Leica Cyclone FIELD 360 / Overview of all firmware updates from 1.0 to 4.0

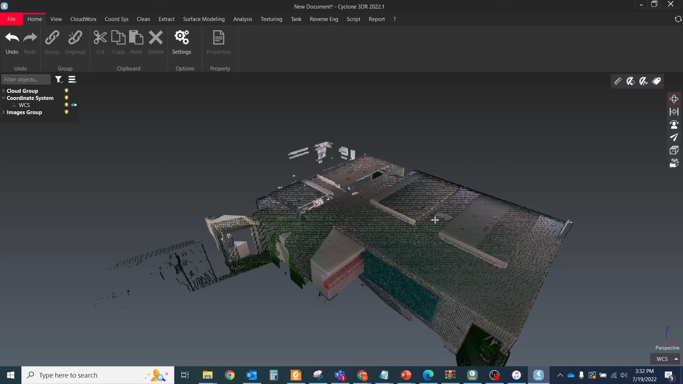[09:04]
After downloading will be completed, just bring the data directly to the Cyclone 3DR. And you will see the cleaned registered point cloud with panoramic images.